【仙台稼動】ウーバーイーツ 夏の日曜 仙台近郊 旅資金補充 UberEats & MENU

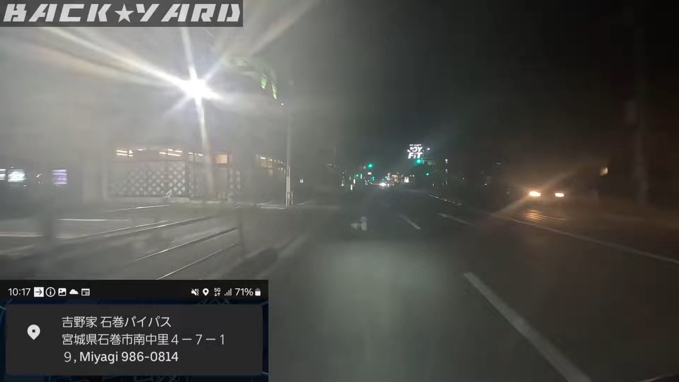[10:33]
はい、そんなわけでね、仙台イーツのおまけ、石巻イーツですてなわけで、石巻のね、あ、もう見える見える、あそこだあそこの吉野屋行ってきまーすなるんだねはい、配達完了しました夜はね、走りやすくて、やりやすくて楽しいただやっぱりね、クエストカウントされないのがね、結構響いてるねうーん、まあ東京登録だからね、都内でやると、その回数に応じたボーナスが入るんだけどまあ、
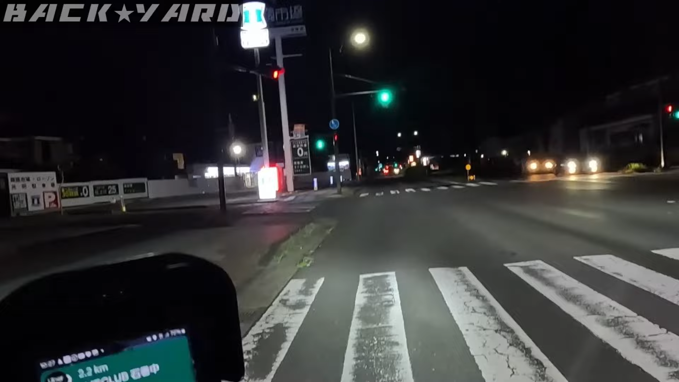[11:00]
仙台は通じない、仙台というか宮城県は通じないねなので、素の状態のままの積み重ねですてなわけで、快活戻ろう